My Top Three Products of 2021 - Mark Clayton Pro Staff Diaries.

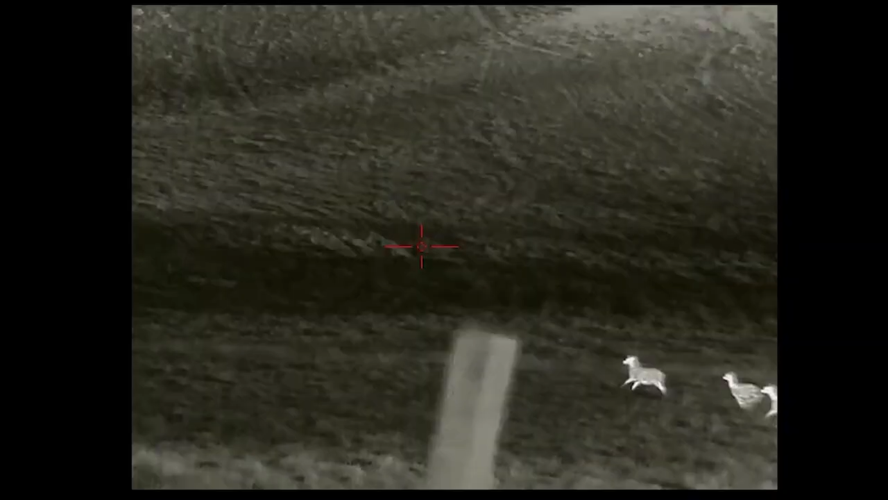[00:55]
This is with a 640 sensor, absolutely crisp picture, fits in your pocket, love taking it everywhere.
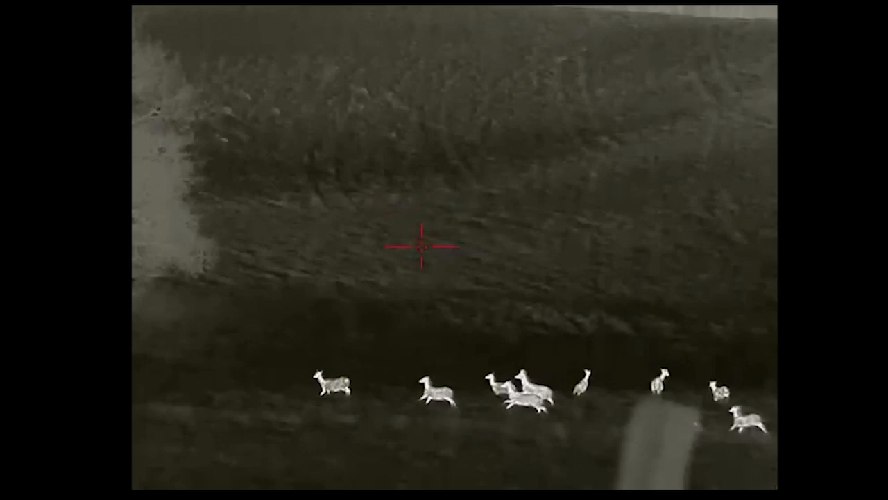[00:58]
The 4K Max is just as crisp so I've got the best of both worlds to be honest.